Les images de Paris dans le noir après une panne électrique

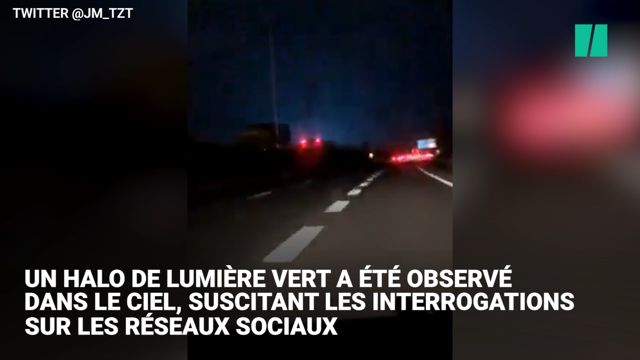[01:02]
Regardez c'est trop chelou, il se passe quoi là-bas ?